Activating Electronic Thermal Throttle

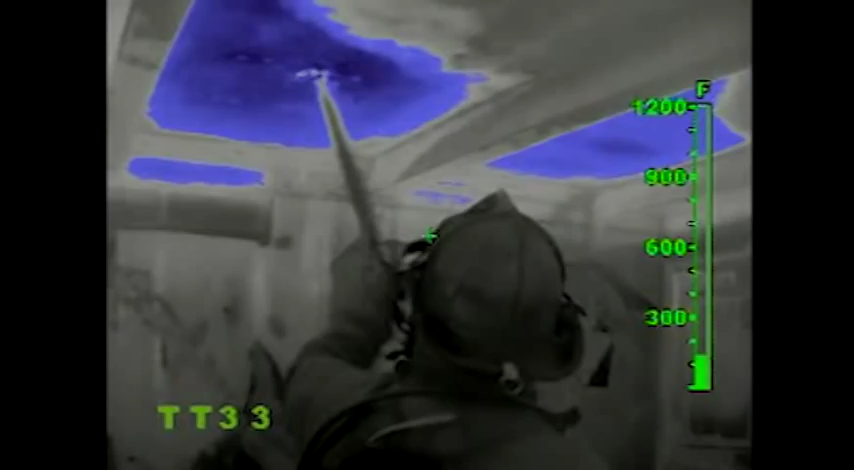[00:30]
The electronic thermal throttle is ideal for pinpointing hotspots during overhaul,
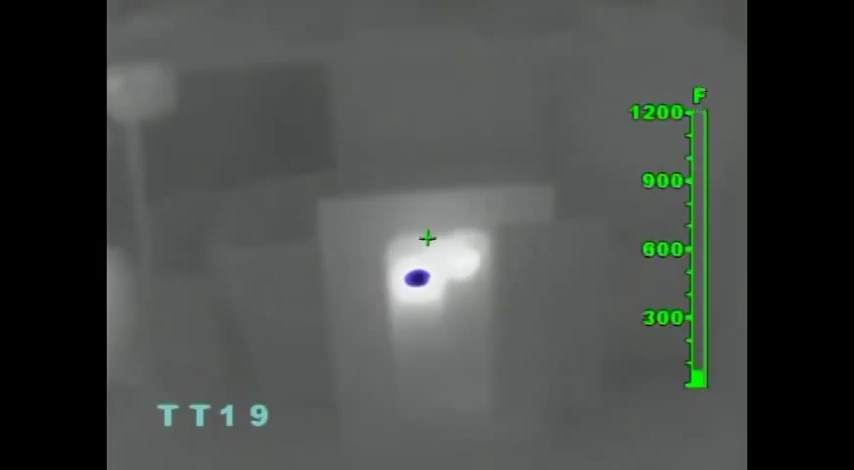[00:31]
On screen: scale top 1200°F
searching for overheated electrical equipment, or clarifying objects in ambient temperature situations.
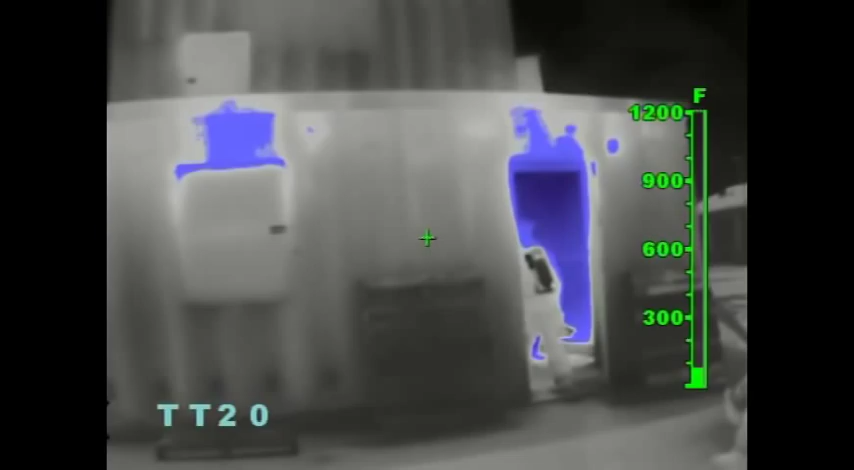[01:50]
will further engage the electronic thermal throttle and will color more of the scene blue,
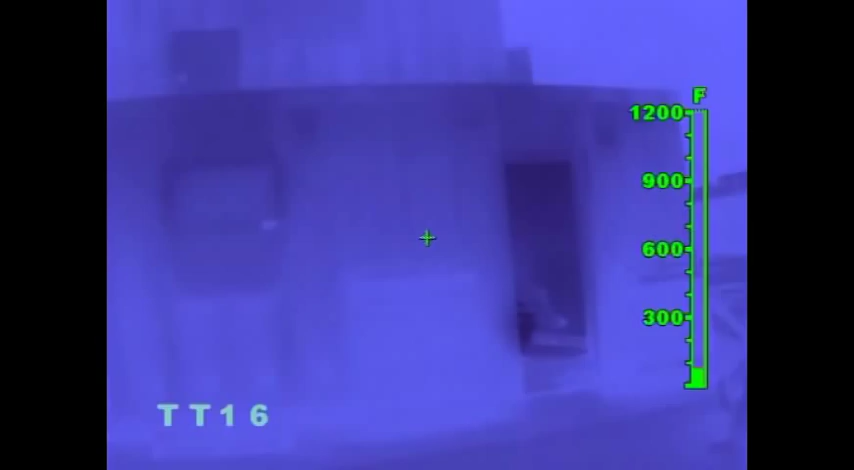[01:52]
eventually coloring even the coolest objects blue. As the thermal throttle engages more of the scene,
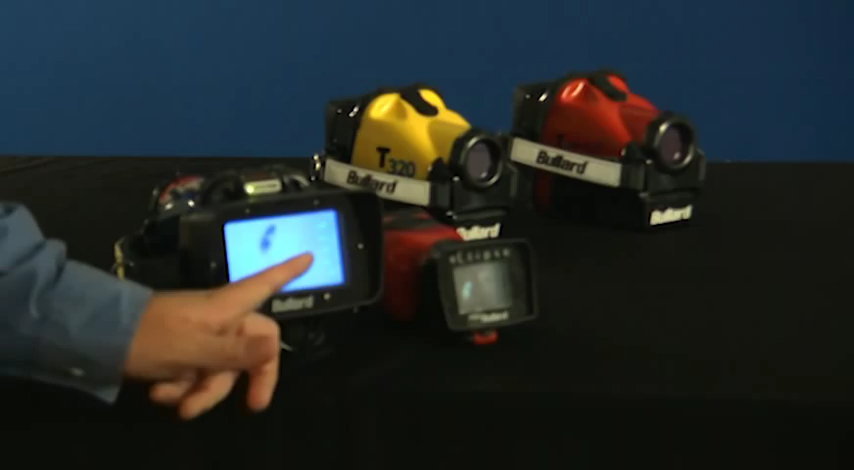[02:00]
the blue will become lighter in hue to help differentiate objects in the scene. To lessen the amount of blue in the scene, press or hold the up button if using a T4 Max, T320 TT, or T3 Max TT thermal imager, or the right side of the cover, the right side TT button if you are using an Eclipse thermal imager.
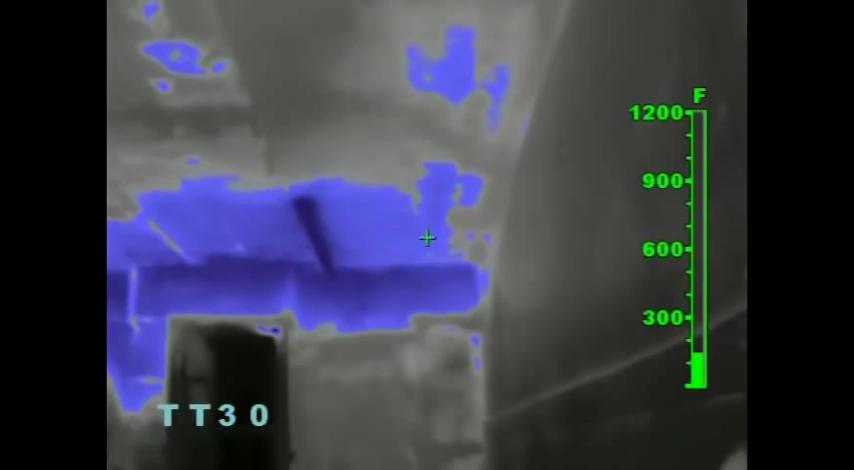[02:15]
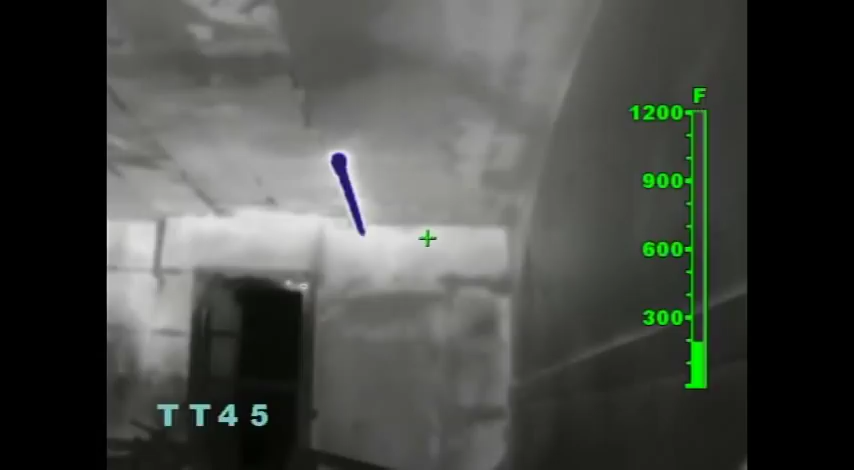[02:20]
As you cycle through the scene,
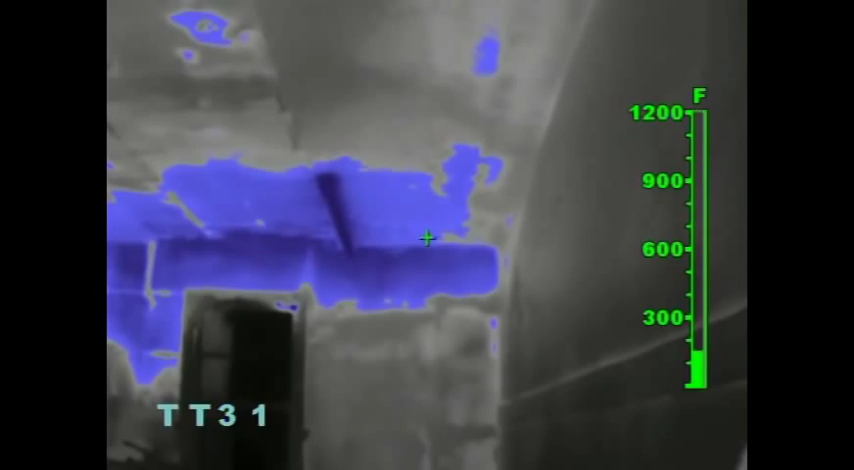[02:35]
On screen: scale top 1200°F
or T3 Max TT, or in the upper left hand corner of the display if you are using an Eclipse. The TT indicates thermal throttle mode. The number, 0 to 100, is only a point of reference to indicate the level of thermal throttle engagement, and by itself it has no specific meaning.
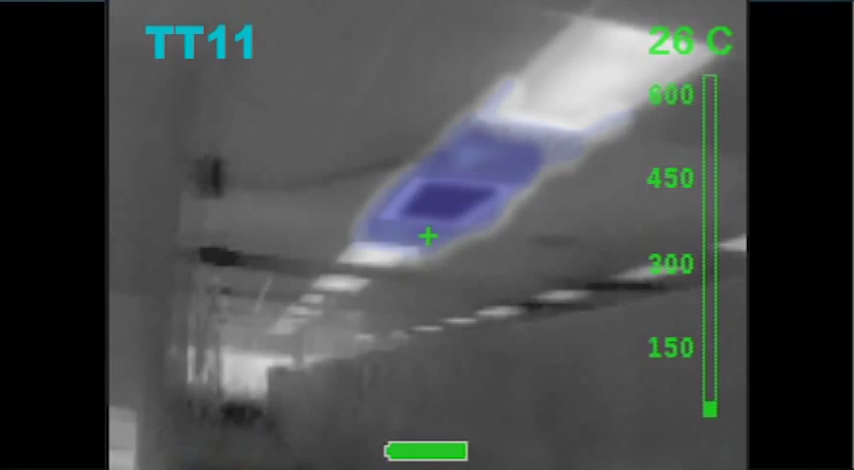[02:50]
On screen: spot 26°C
Most of the benefits of the electronic thermal throttle are accomplished within the first few presses of the button.